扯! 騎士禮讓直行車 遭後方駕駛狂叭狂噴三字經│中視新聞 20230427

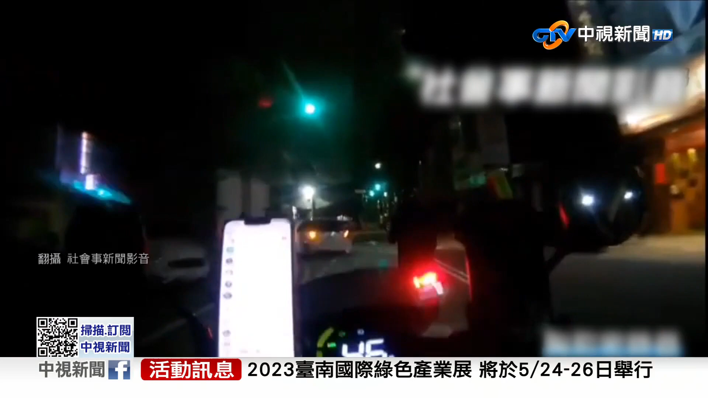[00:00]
騎士在路口等待執行車通過準備左轉沒想到下一秒後方的轎車駕駛長按喇叭攔下騎士還開窗標罵三字經
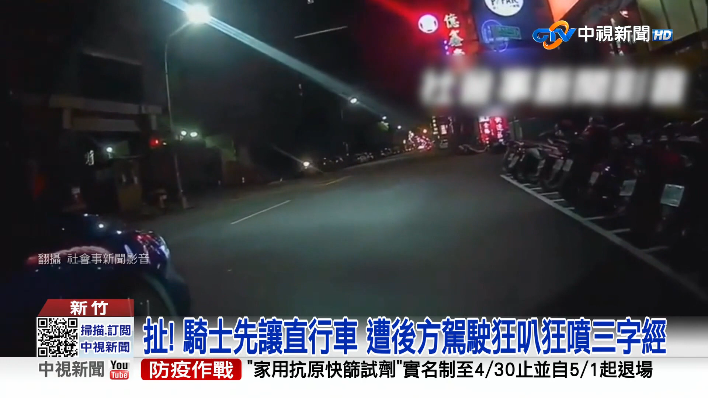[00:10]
在拔什麼了很高興啊很高興 說一嘞駕駛啦怎麼樣駕駛莫名狂拔騎士又亂噴髒話嚇張態度讓騎士更火大了